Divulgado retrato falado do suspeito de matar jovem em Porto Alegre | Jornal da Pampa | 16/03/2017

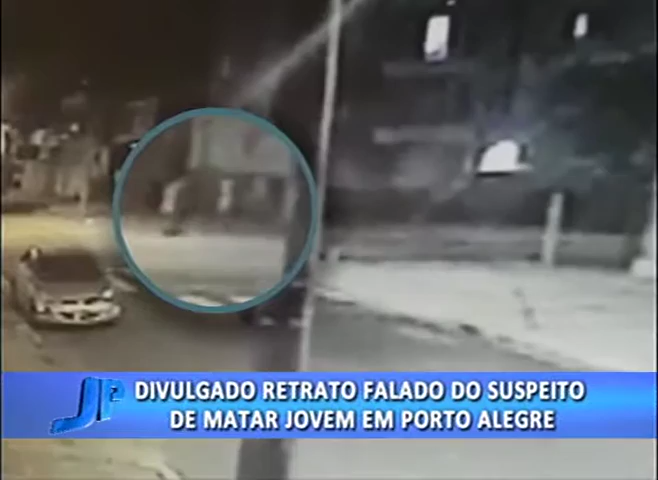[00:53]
Imagens de câmeras de vídeo monitoramento obtidas pela polícia mostram a ação do assaltante ao abordar Gabriel Delgado e o amigo dele. Os dois estavam parados em uma esquina quando o homem se aproximou.